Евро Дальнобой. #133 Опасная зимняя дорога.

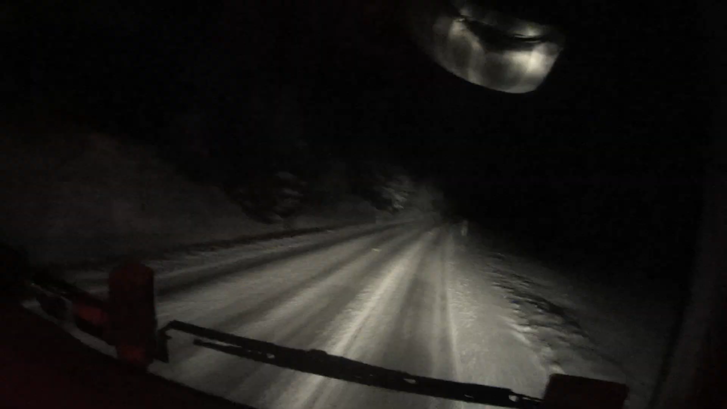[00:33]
что, ребятки, вот мы и заехали в Норвегию, Северный полюс. Скандинавия. Ну, Rolex, привет. Капец, мы сейчас на высоте около километра, походу. Под Швейцарией так получилось. О, стой, горнолыжный, да. Походу, где-то прыжки. Так, начинается спуск. Что, дядька, скажи нам, можно туда ехать? Да, так. Если еду, значит еду.
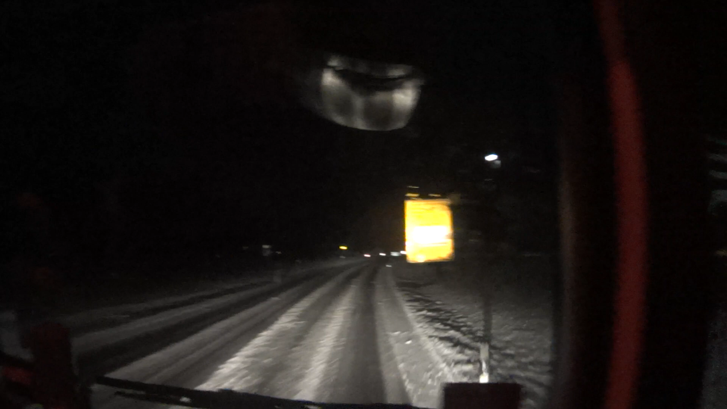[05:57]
Офигеть. Это что у нас такое? Кому нужен этот офис тут в центре?
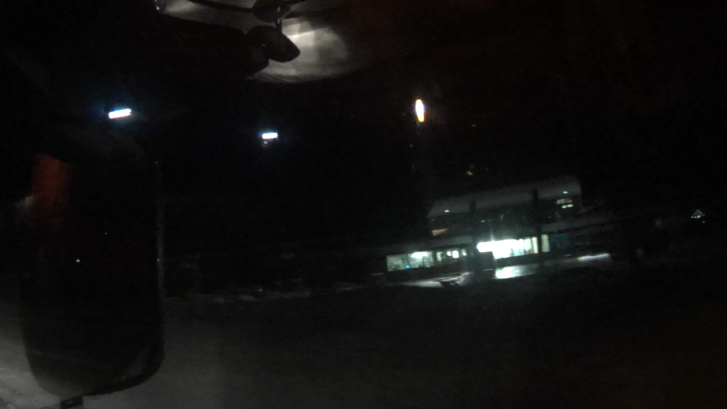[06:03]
Не, наверное, отель какой-то курортный. Непонятно. Еще строится рядом, тут будет. New Stad West. Надо будет изучить эту местность. О, мостик. Шик. Раскочили. Ну все, что тут... Что уборочных нету, блин? Во Франции бы уже давно здесь посыпали бы брюшно. Вообще все правильно, как бы они ездят, когда заканчивается снег.
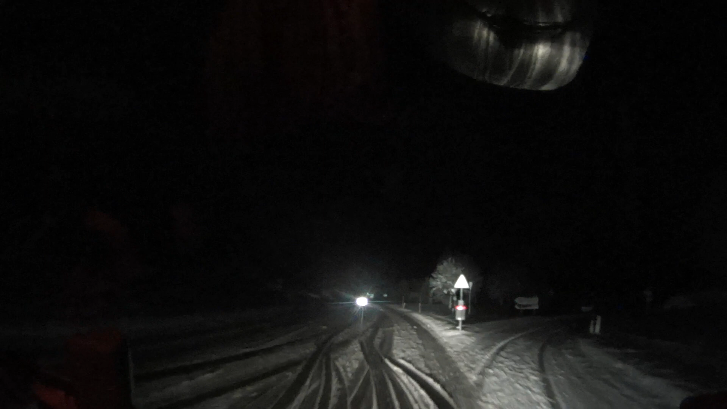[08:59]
Что-то тут уже буксы были у кого-то. Так что ты там? О, дальнобойщики едут, да? Ну, полу. Полу. Не совсем дальнобойщик. Так, ну нету знака супер уклон. Кто как едет. Тут знак что? Обгон запрещен, да? Он летит, смотри, как он летит. Так он разогнался снизу. Вольво. Вообще бесстрашный, охренеть. О, паркинг. Шо?
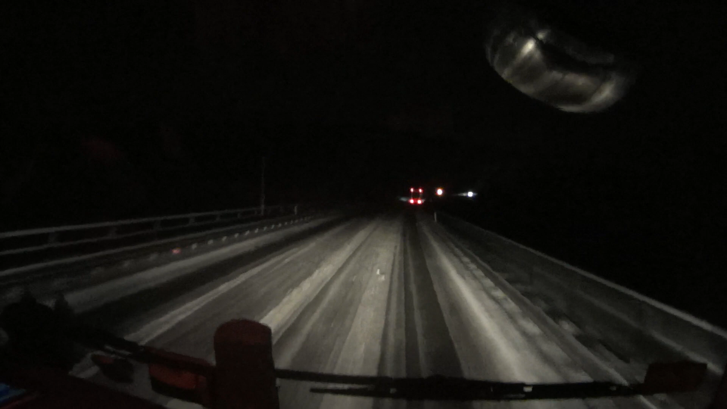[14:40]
А какая-то там заправочка отельная. Да. Парковка. А, это туннель. О, туннель. Сейчас за туннелем все сухо. Ну да. Обычно так, выезжаешь и за горой другое настроение сразу. Да. Наш случай, да? По крайней мере, там сухая дорога сейчас. Так, будет. А что, два туннеля, второй, ну, для один кого? Один сюда, другой обратно.
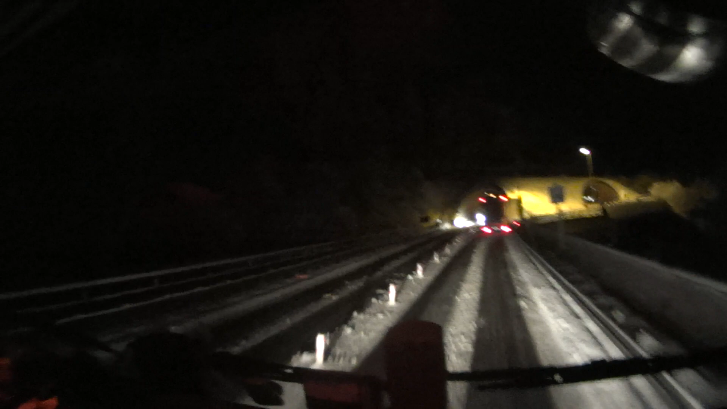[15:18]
Офигеть. Могли здесь напрямую мостик сделать.
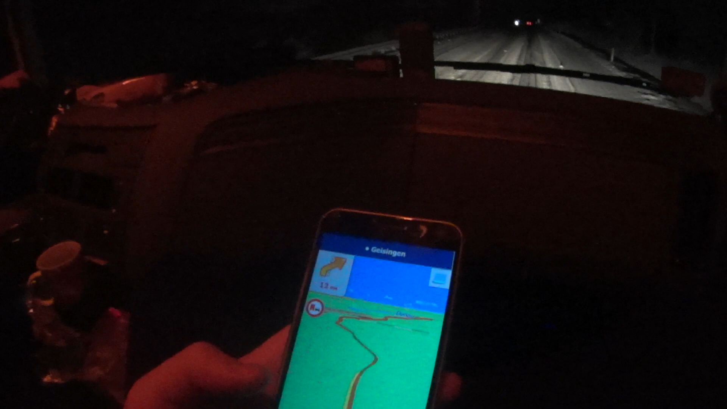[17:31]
поворот. Красава. Так, что нам показывает? Ближайший паркинг. Тан-тан-тан-тан. 13 километров, 14 минут. О. Сколько есть? Да. Обгон запрещен, сужение сейчас будет.
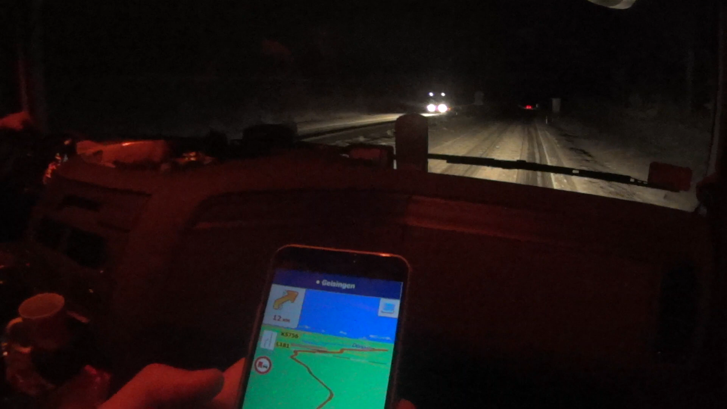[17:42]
О, как повторяют за мной знаки.
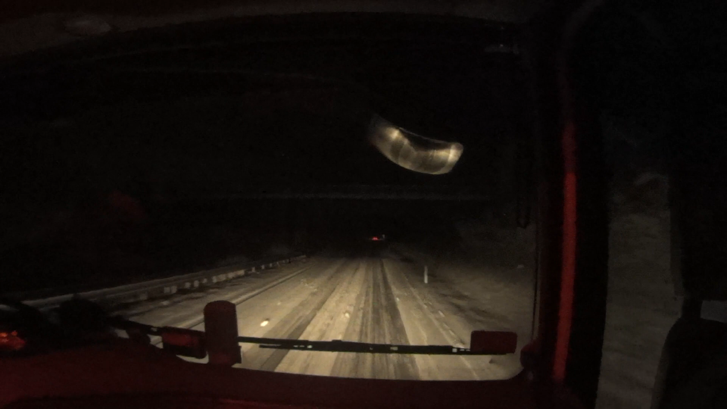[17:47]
Сейчас еще озера будут какие-то по левой стороне. Ага. Вот зона индустриаль в каком-то селе. Ага, но мы ее проедем по мосту, по ходу какому-то.